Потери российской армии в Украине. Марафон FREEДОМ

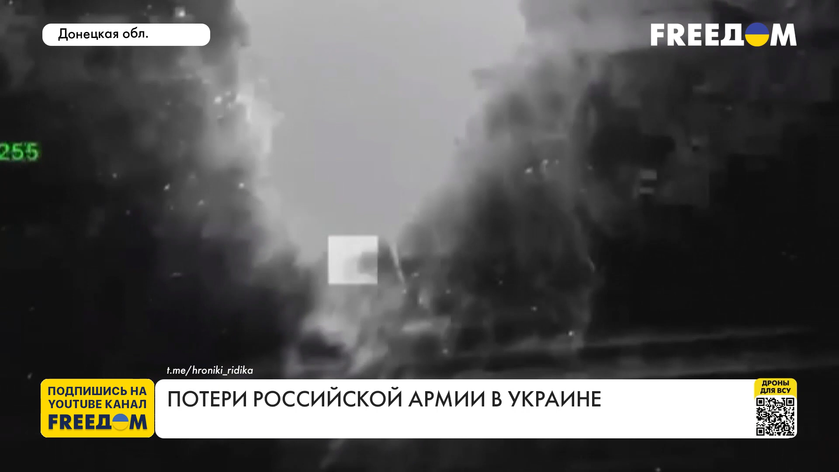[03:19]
Утром 3 сентября на территории Донецкой области сбили российский ударный вертолёт Ка-52 «Аллигатор».
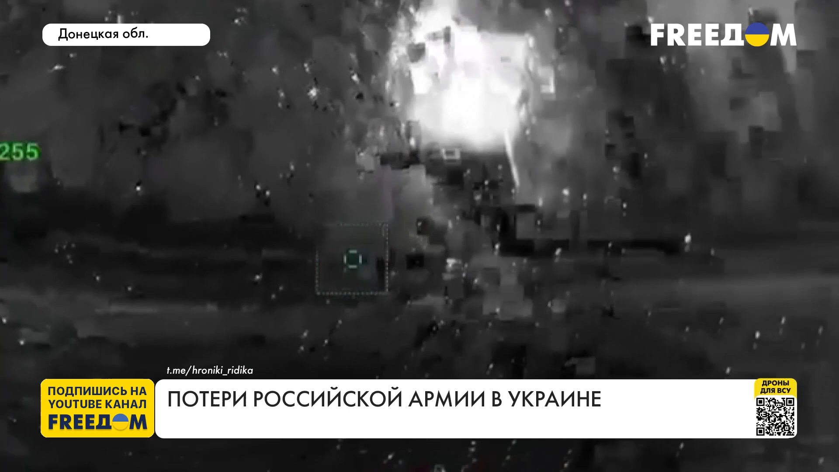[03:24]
Украинская армия результативно работает и на южном направлении. Метко уничтожены тяжёлая огнемётная система «Солнцепёк»,